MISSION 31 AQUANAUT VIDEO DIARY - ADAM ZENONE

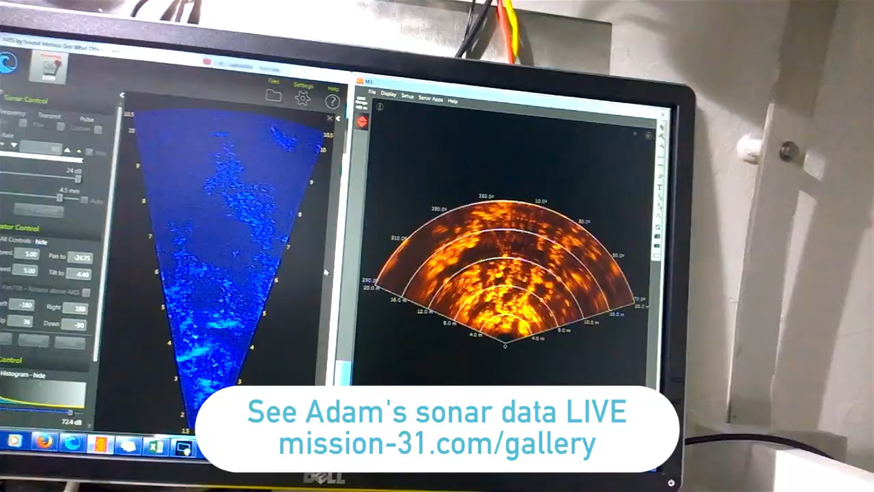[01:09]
So it's going to record that and it's going to do that automatically on its own, which is pretty convenient.